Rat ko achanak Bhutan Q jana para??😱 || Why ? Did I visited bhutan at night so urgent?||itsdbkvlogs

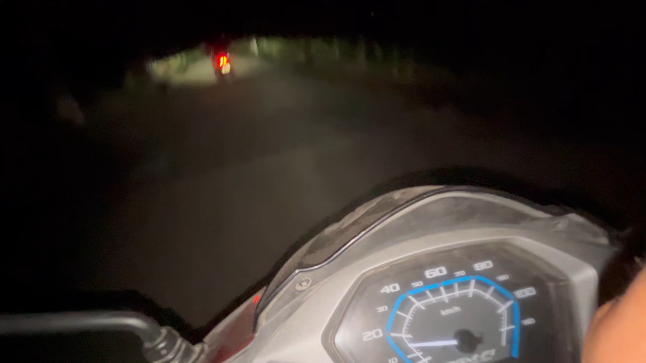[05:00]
इस्पिट ब्रेकर है जहें गाओं पर उच्छे मत गली-गली पर इस्पिट ब्रेकर ठीक है तो यह अभी जैसके मैं बता है आम